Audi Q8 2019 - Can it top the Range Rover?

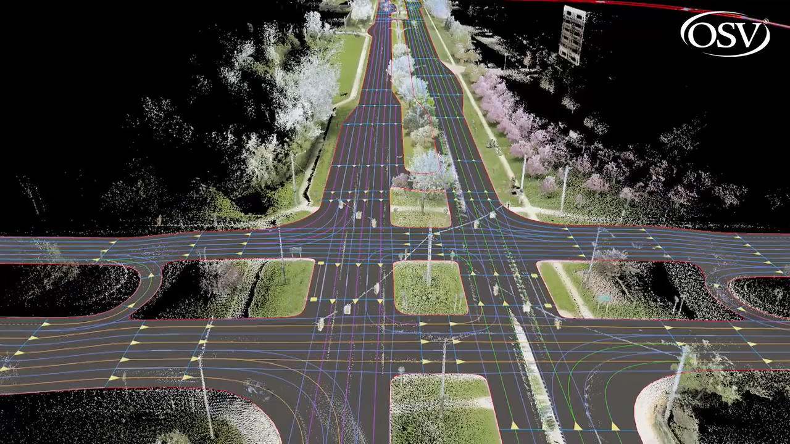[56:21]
Using all this the software can then contribute to a more economical driving style for example instructing you when to release the accelerator before entering a curve or behind a slower vehicle for instance.